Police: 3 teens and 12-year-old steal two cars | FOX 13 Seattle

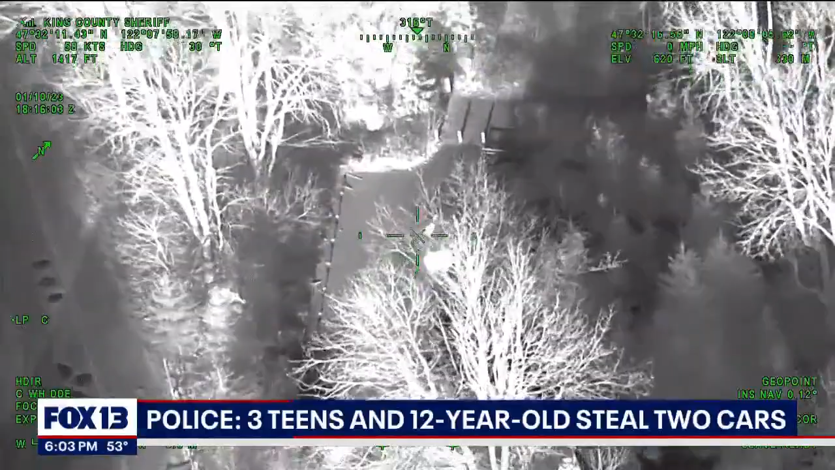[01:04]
Okay I got the driver. Drivers bailing out. Drivers wearing like a brown shirt. And it looks like they're bailing into the woods. Goes straight off the nose of the car into the woods there. Get K-9 here.